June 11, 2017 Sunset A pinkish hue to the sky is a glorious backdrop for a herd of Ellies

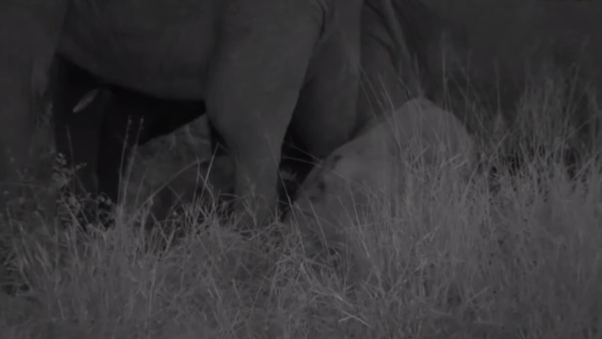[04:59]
scratching themselves against the other elephants that is wonderful fox hat you're wondering if humans can differ if humans if elephants can differentiate between human voices and accents well i think accidents